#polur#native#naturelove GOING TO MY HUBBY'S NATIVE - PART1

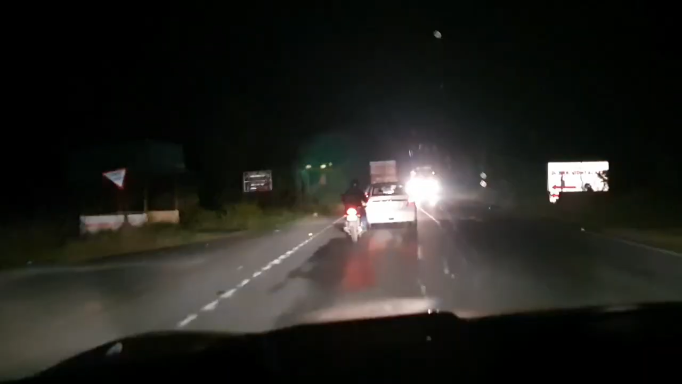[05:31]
லிசனிங் அவ்ளோதான் இது மட்டும் தான் பண்ற நீ சோ இப்போ பாருங்க நம்ம ஆரணி ரோட்ல போயிட்டு இருக்கோம்
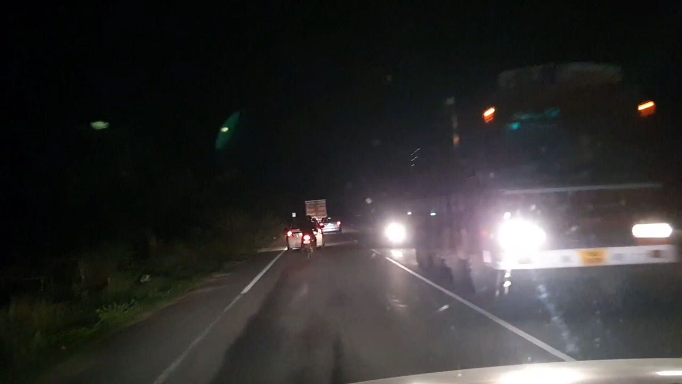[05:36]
மேராஜோட சொந்த ஊர் வந்து போடூர்
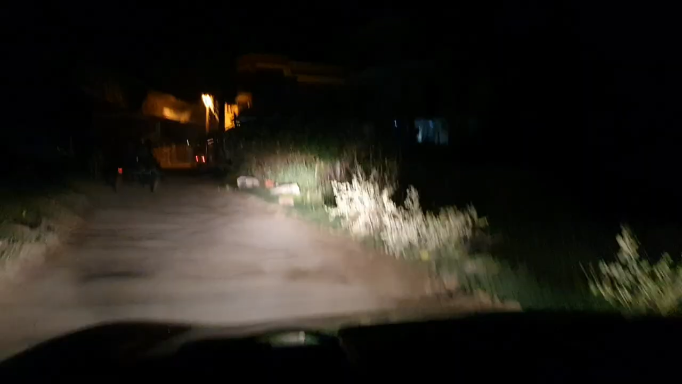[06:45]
பாருங்க நாங்க காடு மலை எல்லாம் கடந்து மேராஜோட ஊருக்கு வந்துட்டோம்
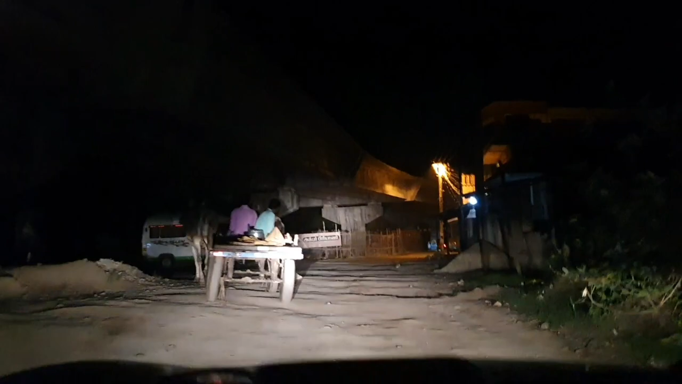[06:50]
எங்கயோ இங்க ரோட் بلاக் பண்ணிருக்காங்க சோ அதனால
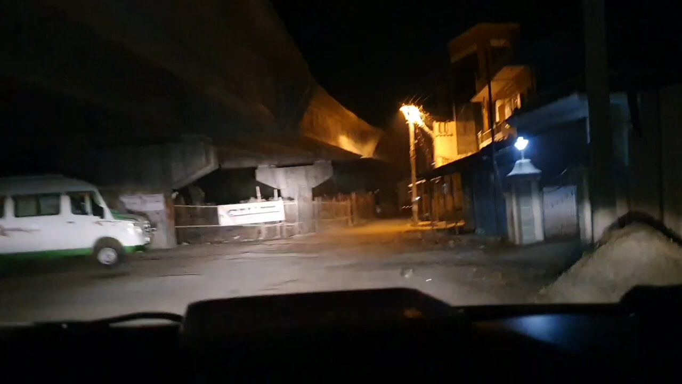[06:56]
அந்த ரோட் بلاக் எல்லாம் தாண்டி போலூருக்குள்ள என்ட்ர ஆகுறோம் ये वो बोर्डर का अकबर बिरयानी பாத்தீங்களா ஃபர்ஸ்ட் நம்மள வெல்கம் பண்றதே அக்பர் பிரியாணி
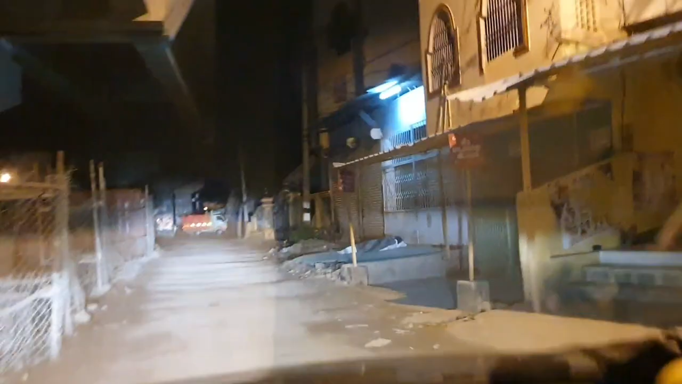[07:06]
தான் இது ஒரு கல்யாண மண்டபம் இதோட ஃபேமஸ் கல்யாண மண்டபம் போலூர்ல
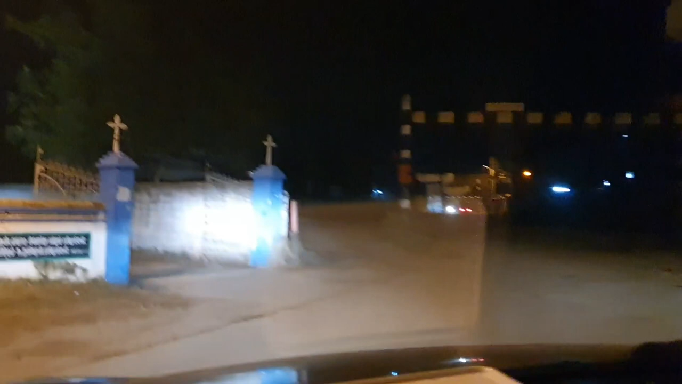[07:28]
டைவர்ட் பண்ணிட்டு இருக்காங்க டேக் டைவர்ஷன் கரெக்ட்டா ஆமா டேக் டைவர்ஷன் This is called church, Polur Church.